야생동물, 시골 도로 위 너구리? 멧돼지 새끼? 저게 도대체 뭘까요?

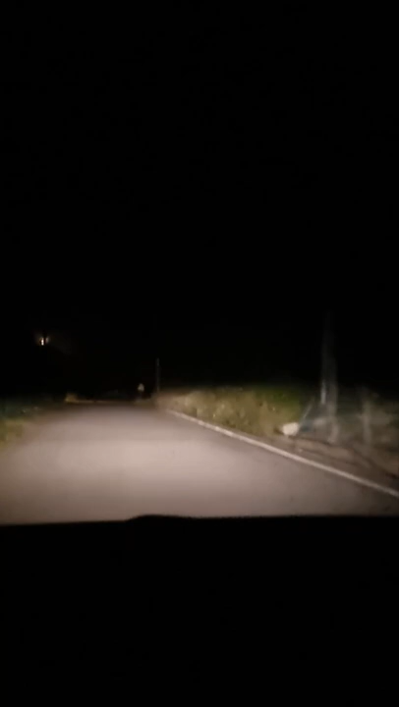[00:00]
너구리인가? 고양이 아니지? 어 아니야. 쟤 뭐야? 저 뭐야 돼지 아니야? 어 새끼 같아. 새끼 돼지. 오빠 어디까지 가? 저 뭐야? 쟤 뭐야?